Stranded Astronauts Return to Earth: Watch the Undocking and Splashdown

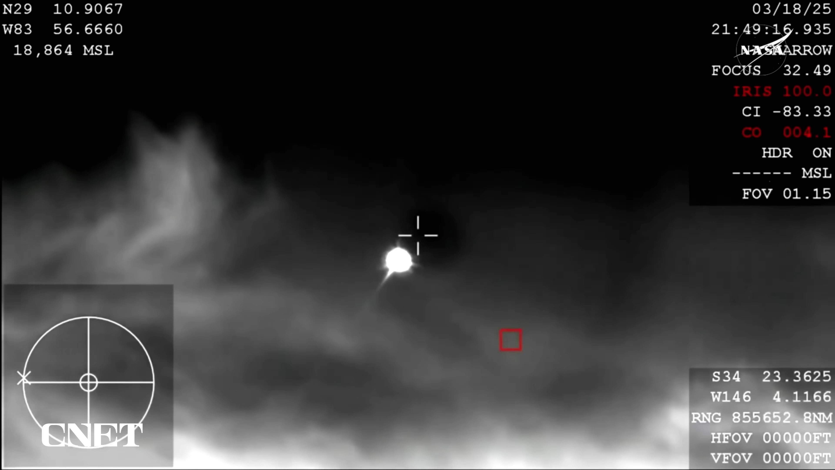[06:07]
Now, because of the way that this camera is configured, it does look like it is dark, but it is indeed daytime. And you're beginning to see that plasma trail as Dragon reenters the Earth's atmosphere.
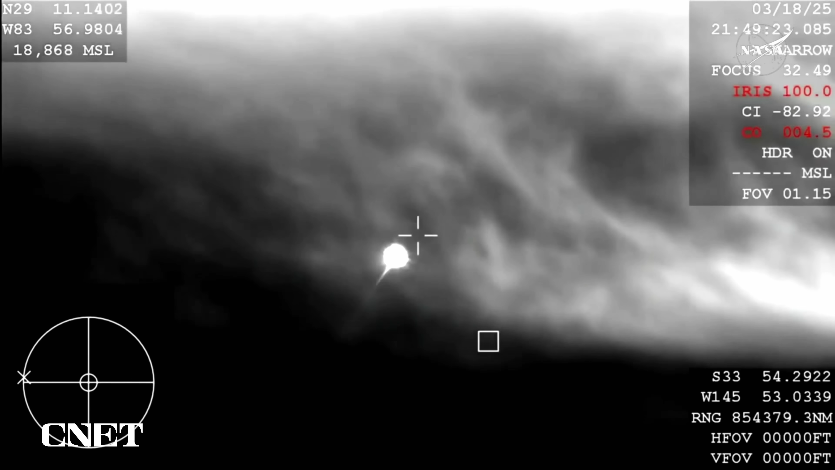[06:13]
All of that is expected. We are anticipating an acquisition of signal around 2.51 p.m.